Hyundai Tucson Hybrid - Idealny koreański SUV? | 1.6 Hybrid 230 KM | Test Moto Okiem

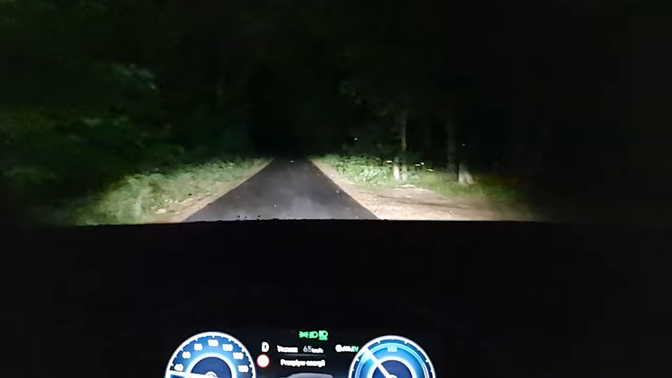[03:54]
ale nie są w stanie wycinać obiektów, które po prostu podążają z przeciwległego pasa. Tutaj po prostu macie jedynie automatyczne, długie, które są załączane wtedy, kiedy samochód z naprzeciwka nie jedzie lub nie są wykryte obiekty w formie latarni czy dodatkowych świateł.